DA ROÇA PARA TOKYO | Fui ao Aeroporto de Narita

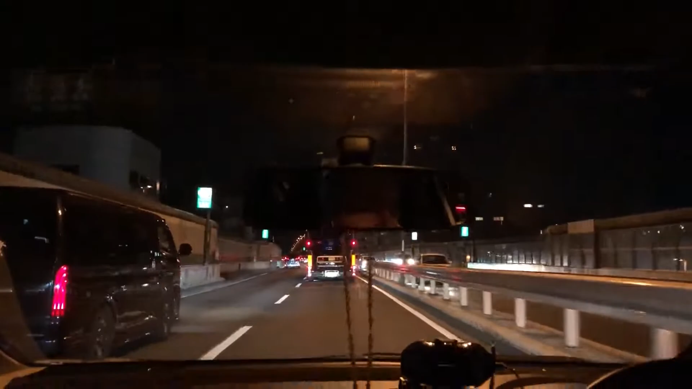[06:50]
Cidade grande aqui É, a primeira impressão é meio complicado, mas tem que meter a cara aí, tem que... Bicho é bruto O trânsito tá meio complicado, mas vamos que vamos